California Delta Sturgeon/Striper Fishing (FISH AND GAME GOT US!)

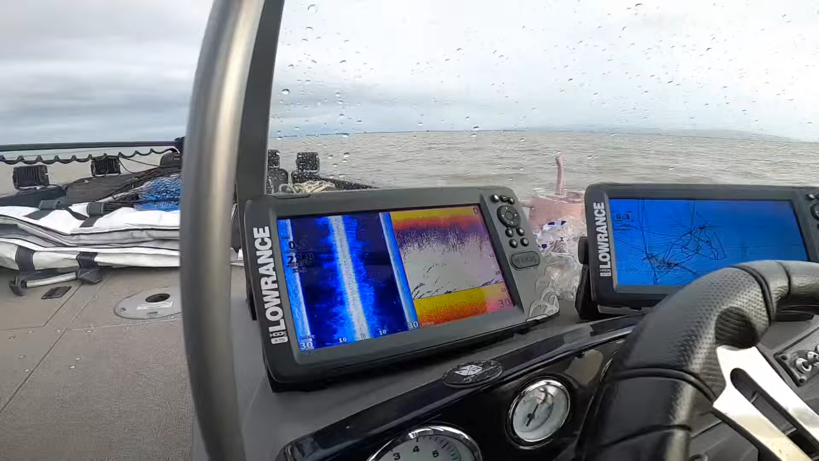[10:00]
We got some marks popping up on the fish finder here, but yeah, Fingers crossed, guys.